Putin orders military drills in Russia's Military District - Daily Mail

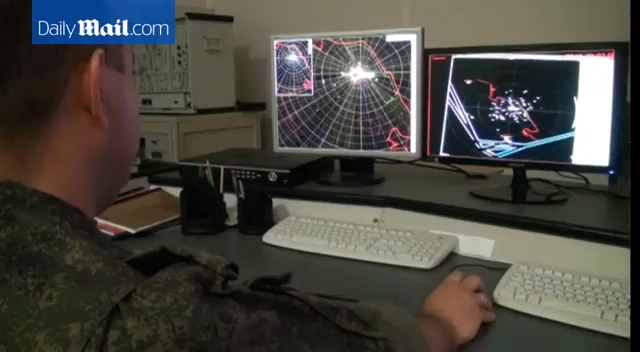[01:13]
Первый азимут 111, дальность 20. Второй азимут 123, дальность 37. Оператор сопровождает.